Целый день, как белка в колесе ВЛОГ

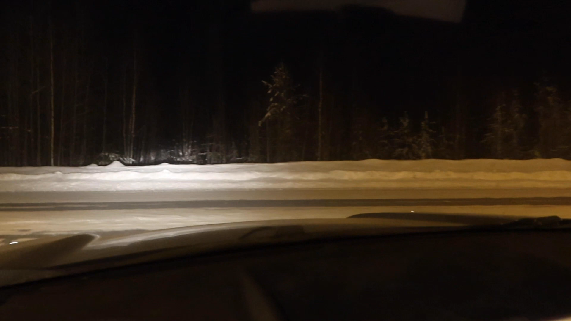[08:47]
И поехали. Здесь у нас так темно.
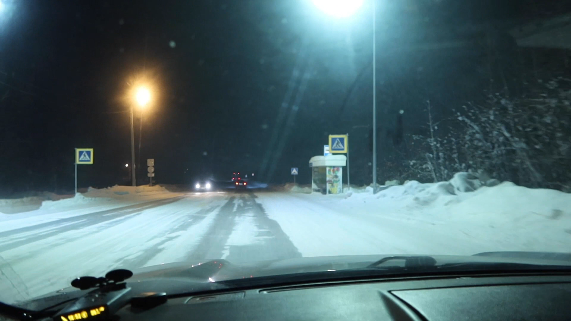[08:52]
Плохо, там мусс тоже нету этих ламп. Вообще темно. Потом туда дальше, уже ближе к городу, конечно, пойдут лампы. Все, заехала, забрала рамульку.
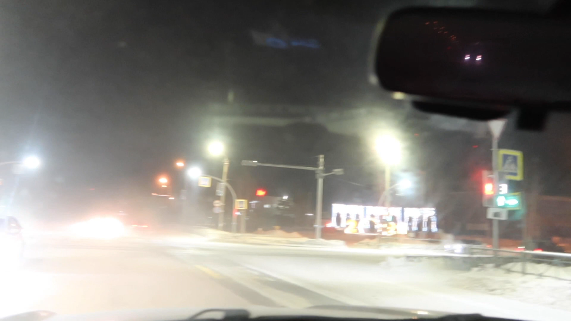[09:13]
И сейчас едем в Азон. Половина. Надеюсь, успеем забрать все-таки вешалку. Хоть туман, да? Что-то было с утра минус 17.
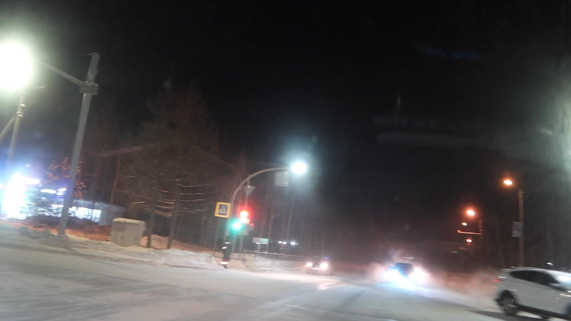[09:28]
Ну, у меня пока на машине показывают. Сейчас показывают минус 25. Перепады, конечно, ох и ах. А завтра будет минус 35.